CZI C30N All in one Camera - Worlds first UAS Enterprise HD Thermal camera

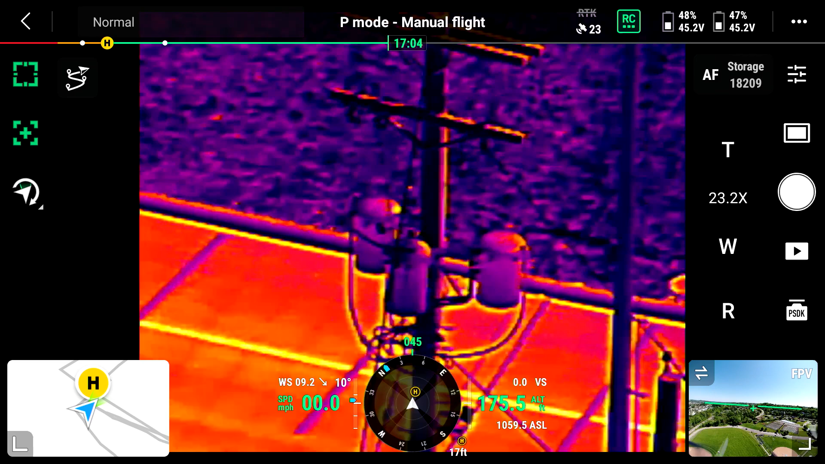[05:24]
about 200 250 feet high and about 350 feet away now on the other side of that we're going to compare the Matrice
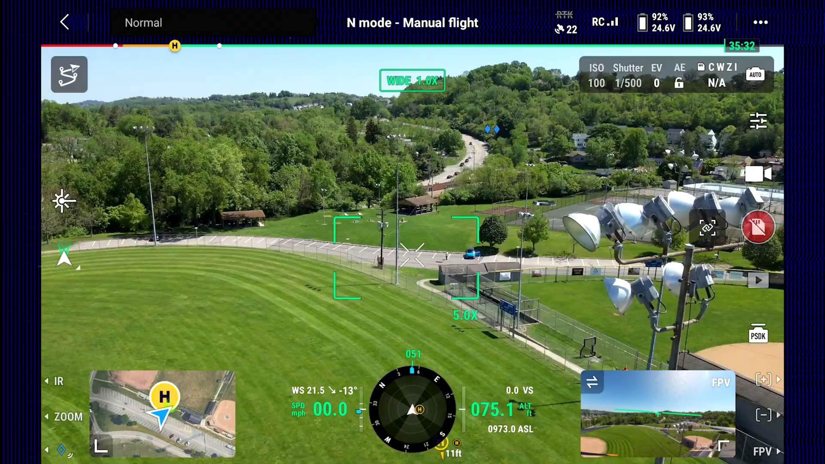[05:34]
30T with that as you're going to see the resolution really can't come
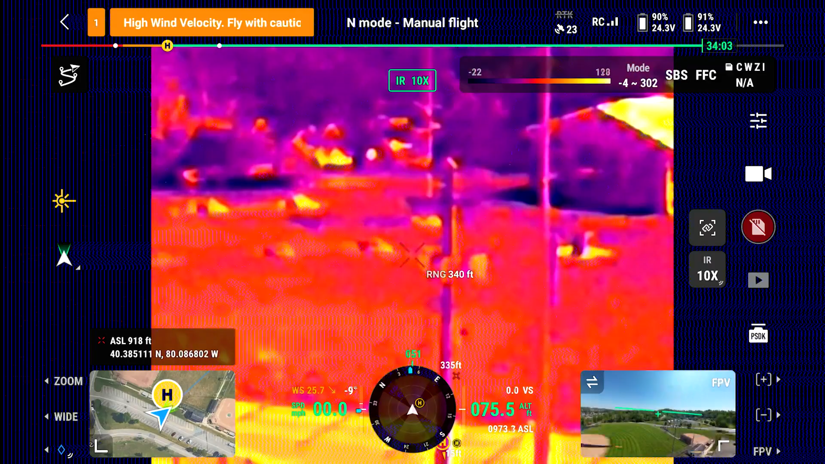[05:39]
in to that focal area very well so now we're going to move in closer about 200 feet away and then we're going to show you what the
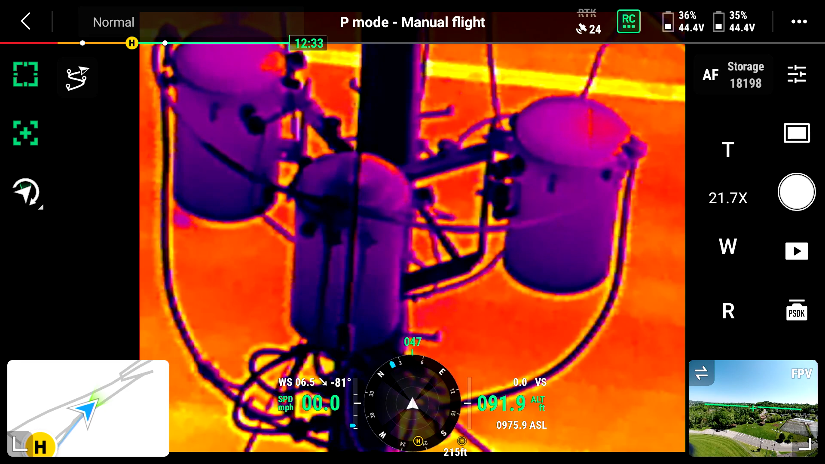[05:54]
C30 can do at the different zoom capabilities so we're going to start out at four times and work our all the way up to 30 times now we're going to go ahead
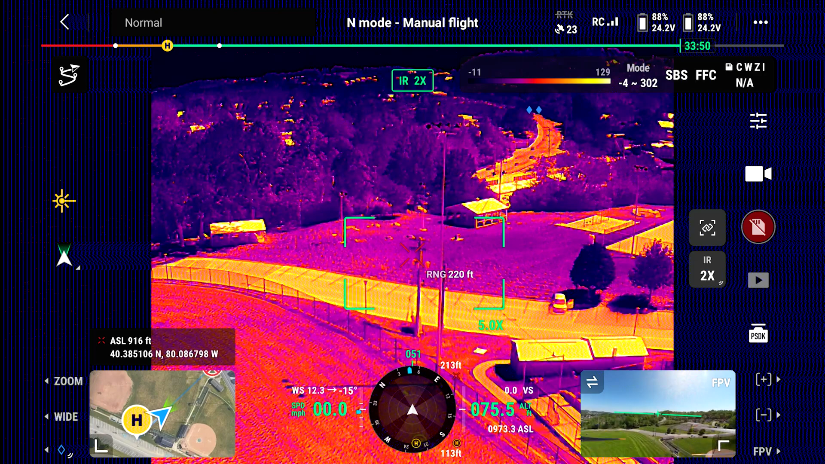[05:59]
do the same thing with the Matrice 30T and you're going to see again we are very limited in resolution
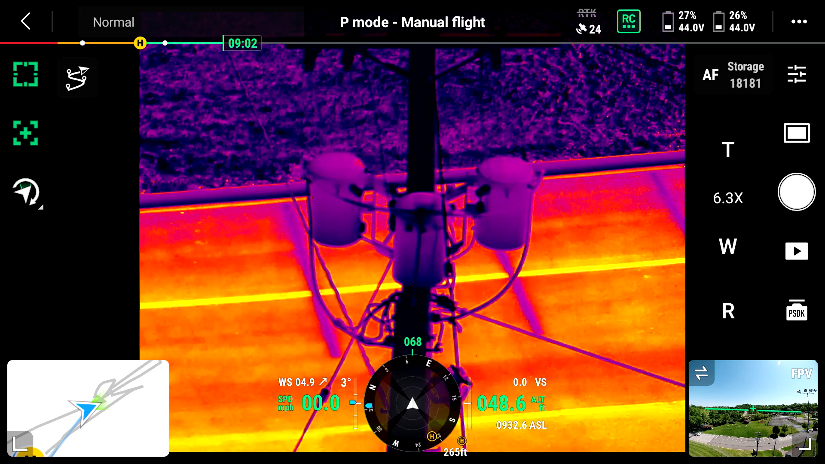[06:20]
that we were able to capture with the C30 at a hundred feet away and
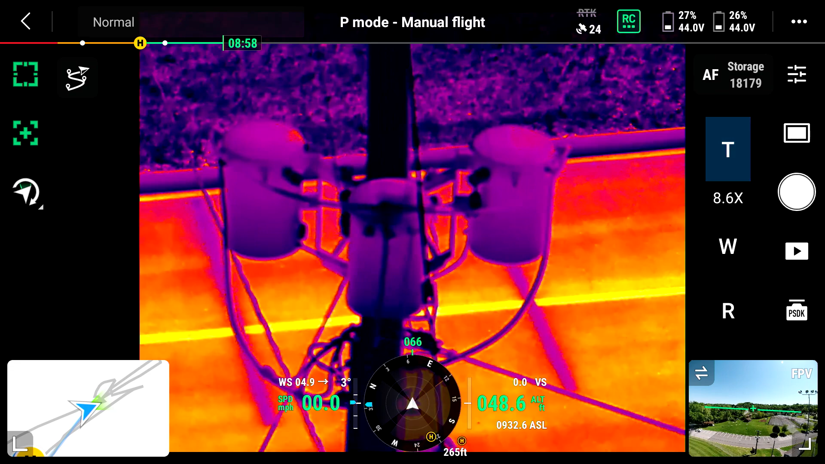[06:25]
you can see the resolution is absolutely stunning very high quality detail
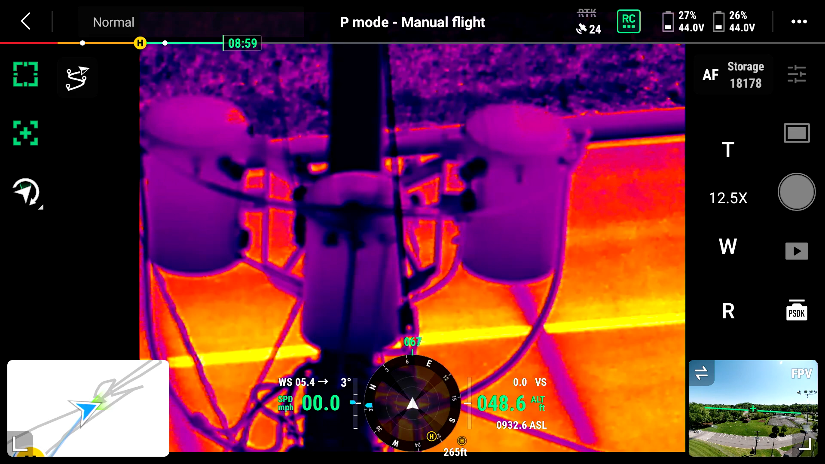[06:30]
now
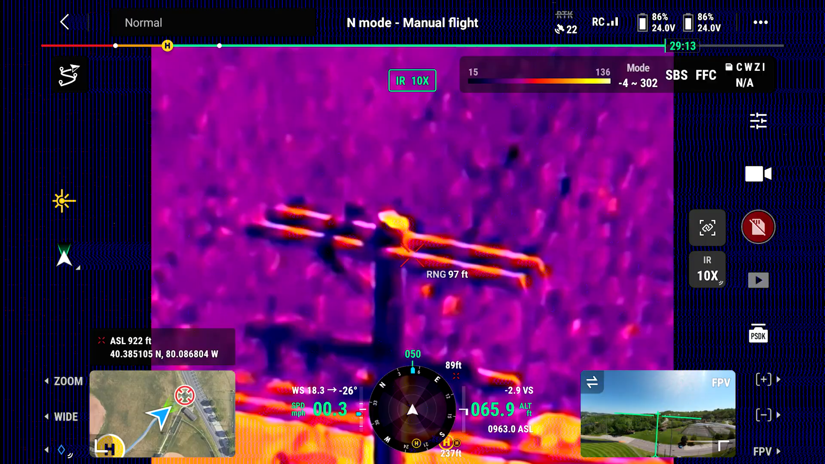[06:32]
we're going to bring in the M30T
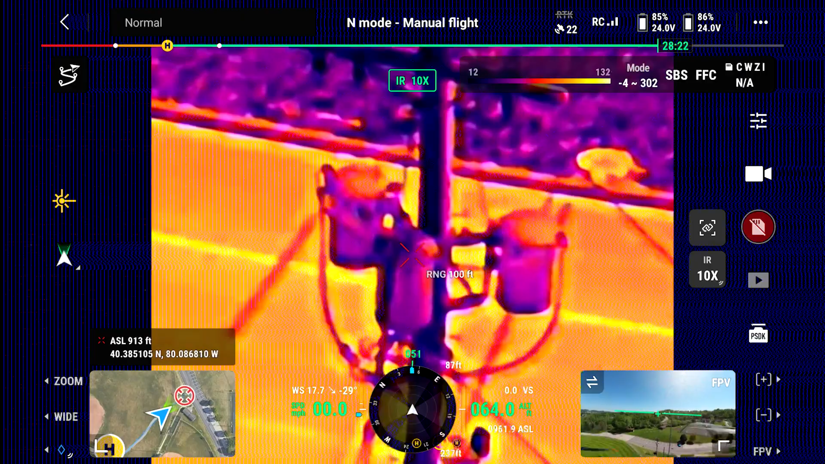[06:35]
we are nowhere near what the C30 can do in fact when
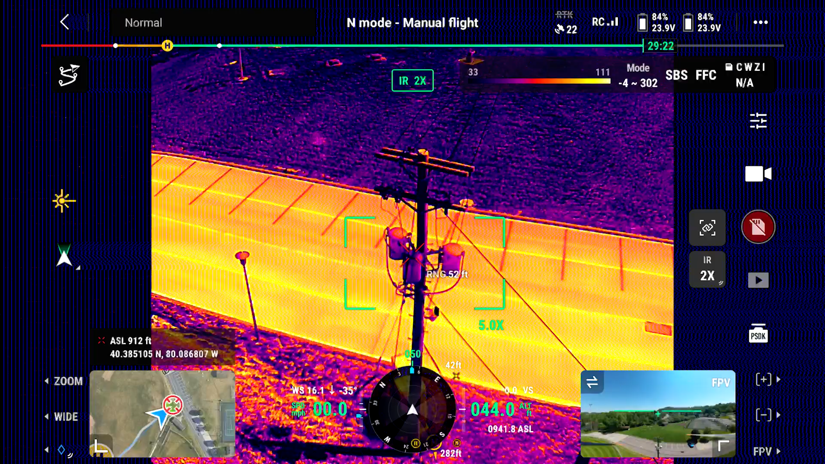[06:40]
we go ahead and even bring the Matrice 30T all the way into 50 feet
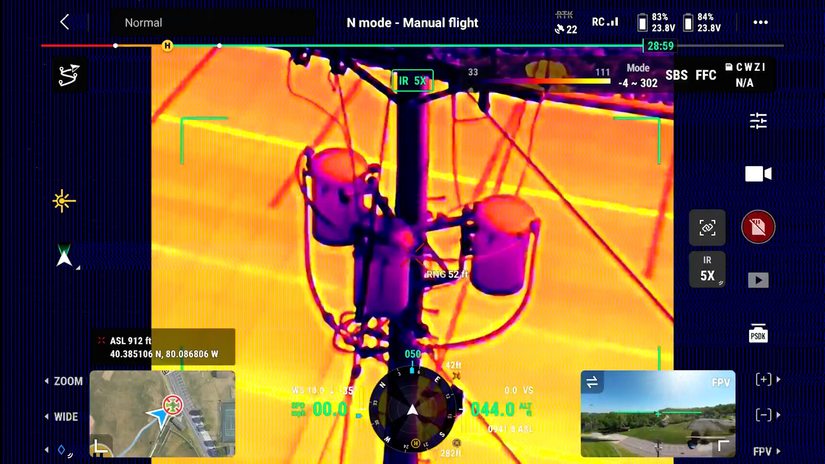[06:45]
the resolution even at 50 feet is nowhere near even
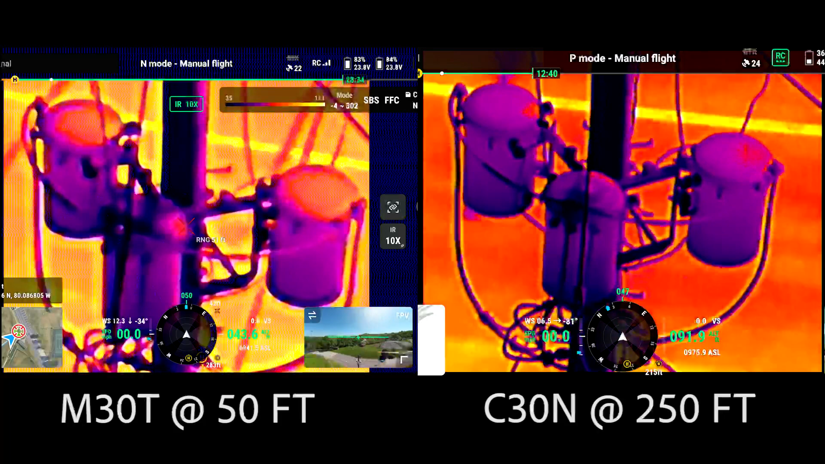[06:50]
at what the resolution quality is with the C30 at 200 feet away so again you can see a lot of that where we are with this
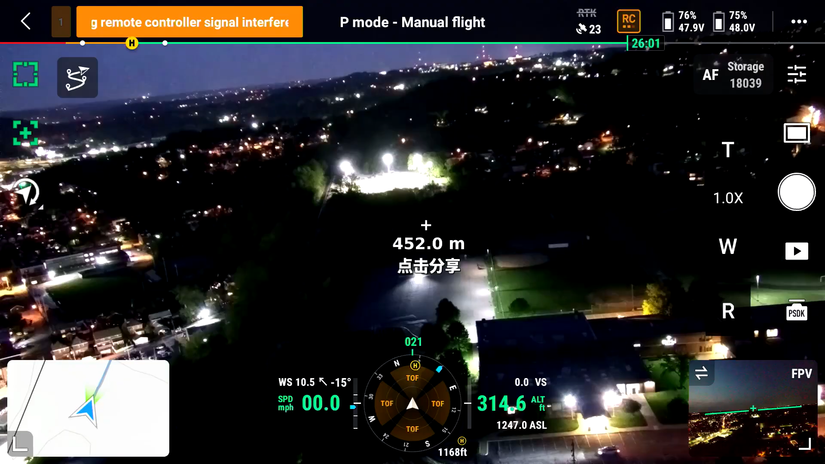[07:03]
now we're going to go ahead and switch over to
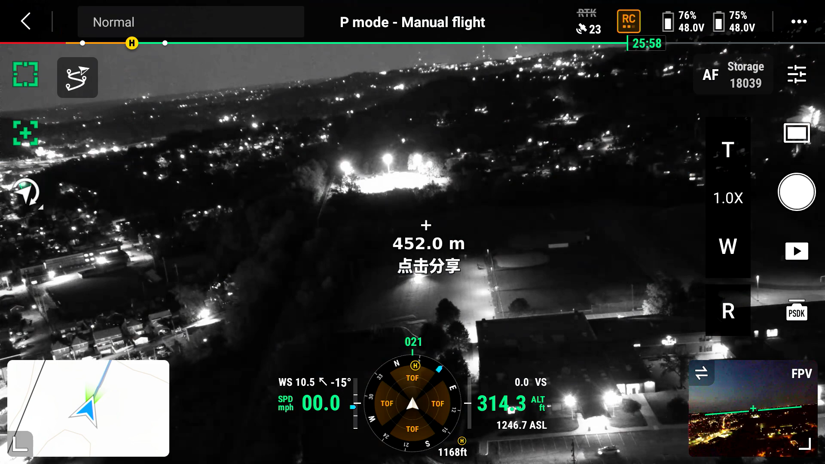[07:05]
a search and rescue type of an example where I have my son out in the field and he's just playing going ahead and playing some soccer now you can see where we are when we're actually 250 meters away and
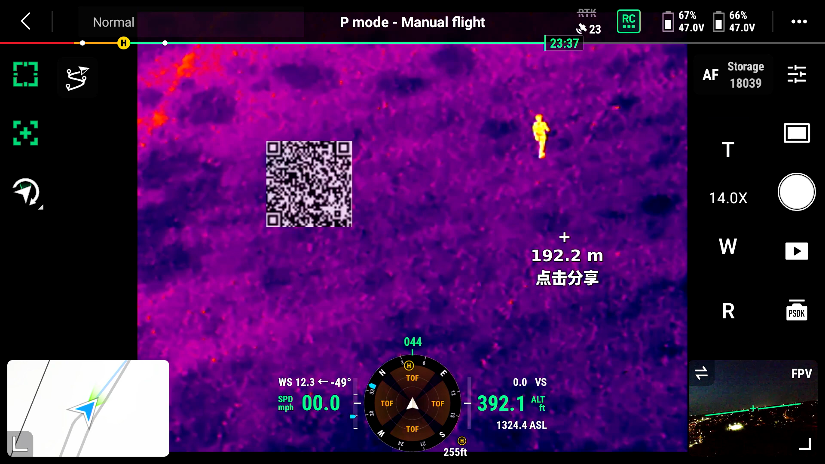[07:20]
we're 400 feet high so as you can see the quality and the
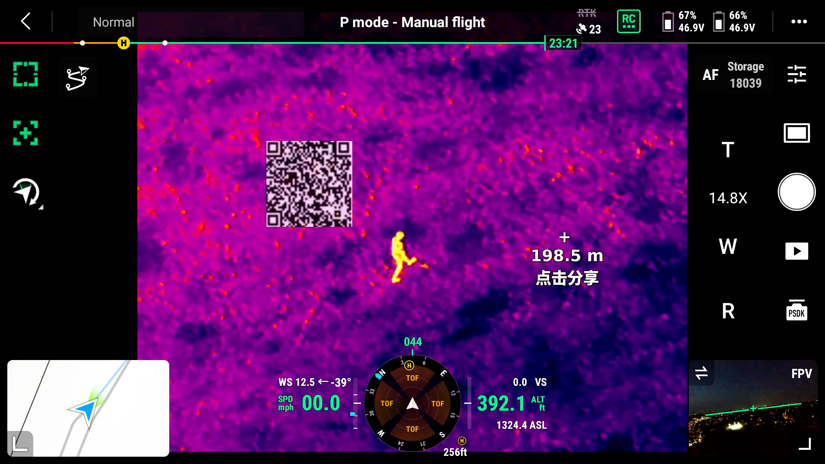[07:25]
resolution that far away is outstanding so complying
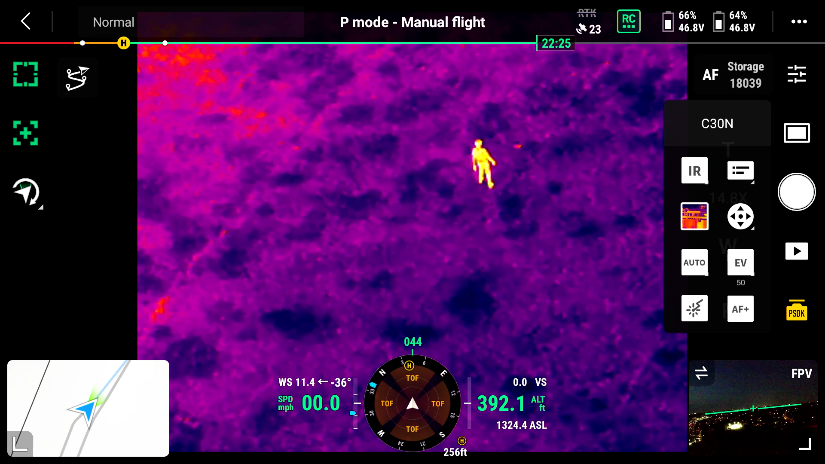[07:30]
with part 107 I really couldn't go higher than 400 feet but again having that away 200 meters you can really see we could go a lot higher
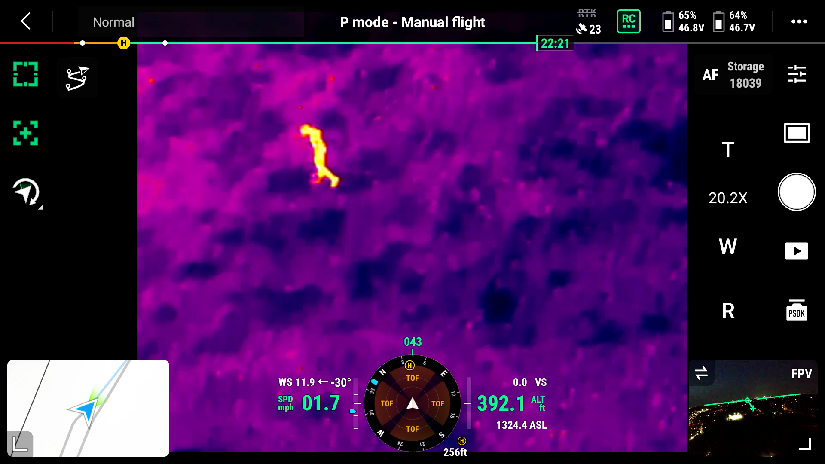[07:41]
than 400 feet if necessary without any problems
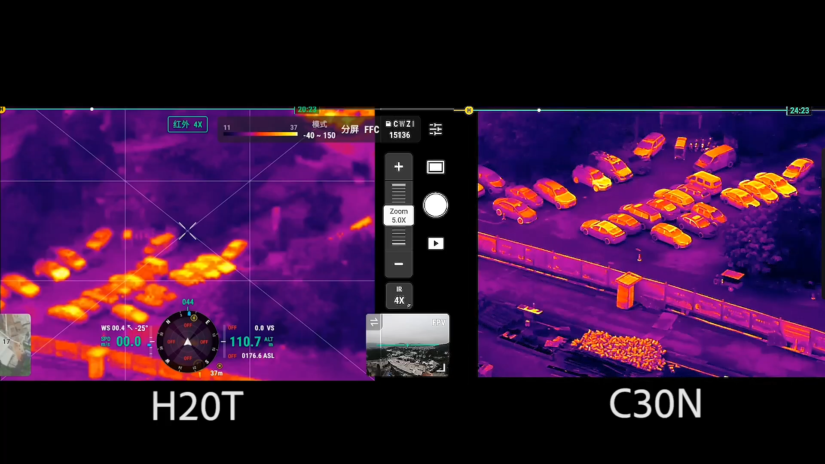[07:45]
so to conclude on the thermal side that is actually the strength of this camera what it can do there's nothing else on the market that even comes close to that now I'm sure that's you know technology is going to catch up to where everything else we're going to have for different sensors but this is the first camera that can do this let's
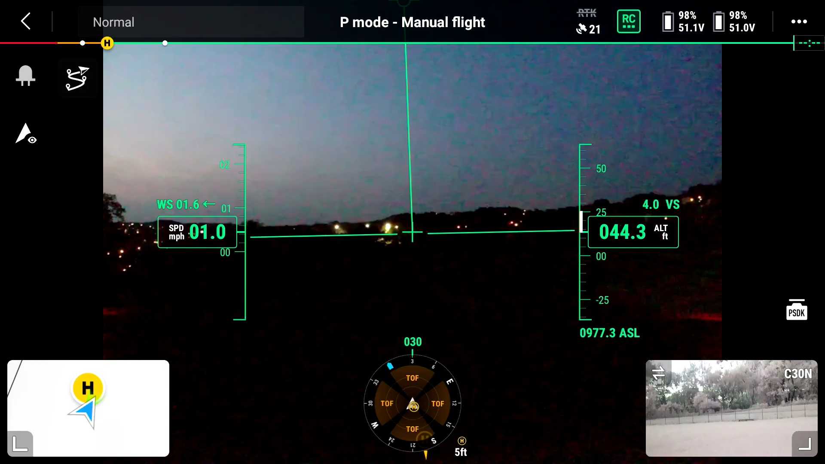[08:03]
go ahead and talk about the night features
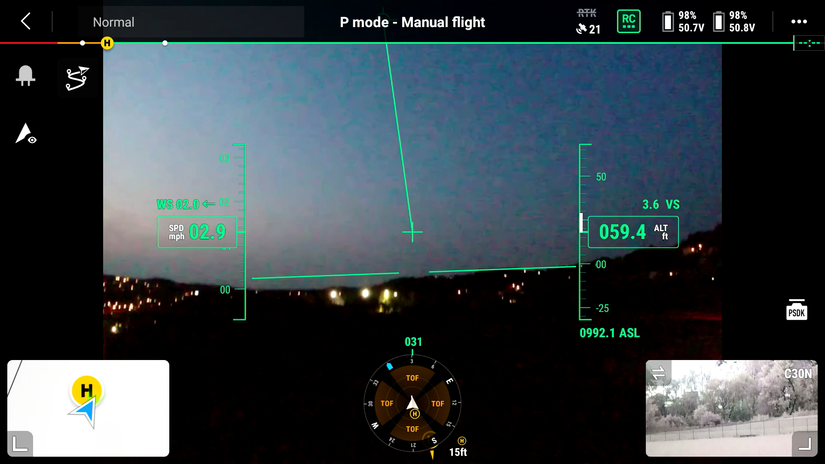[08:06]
option that this has and now what you're seeing is an example a perfectly
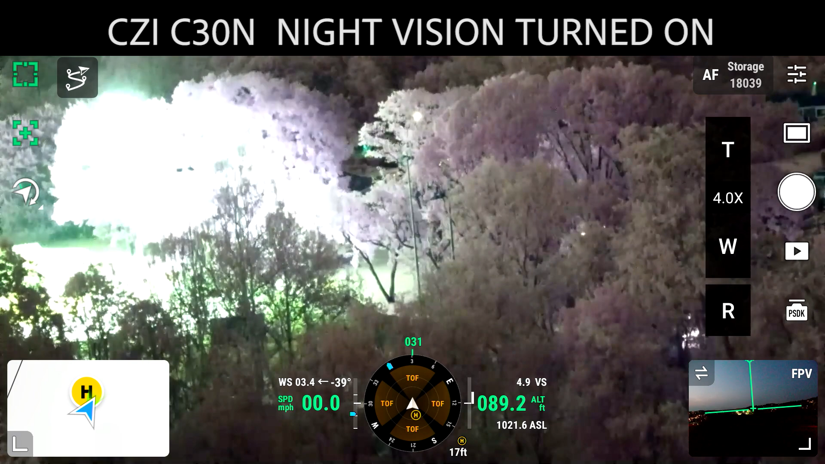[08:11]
pitch black situation and what you're seeing with the night option